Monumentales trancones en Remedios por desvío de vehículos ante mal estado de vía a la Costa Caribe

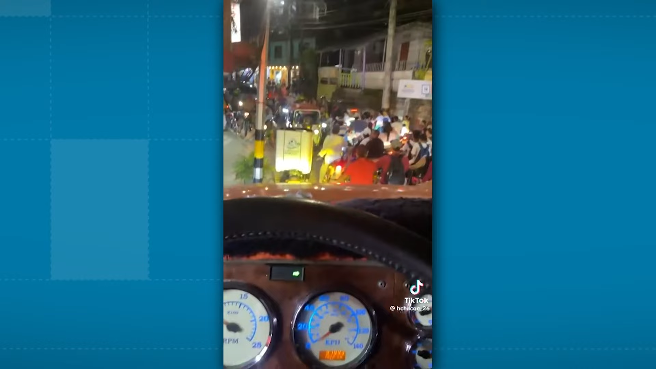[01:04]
Algunos conductores tienen que maniobrar por calles donde solo cabe un vehículo, sumado a las motocicletas y automotores livianos que transitan sentido contrario.